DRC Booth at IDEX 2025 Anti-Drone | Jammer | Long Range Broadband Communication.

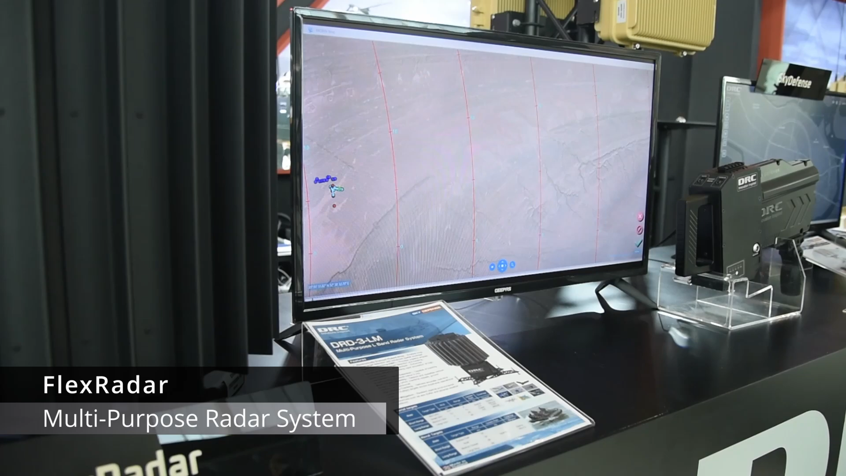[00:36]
Radar Multi-Purpose L-Band, a versatile radar system engineered for superior target acquisition and situational awareness.